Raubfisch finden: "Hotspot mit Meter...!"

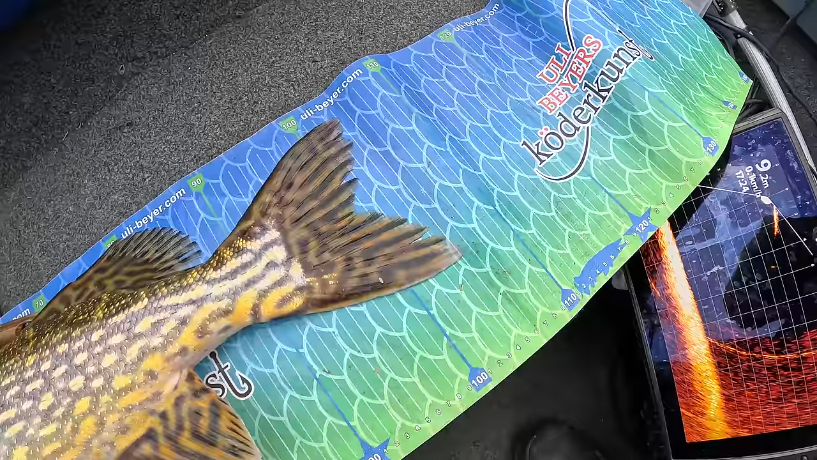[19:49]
1,05 Meter. Jetzt haben wir neun Fische. Jetzt müssen wir den zehnten auch noch fangen. Christian den musst du fangen.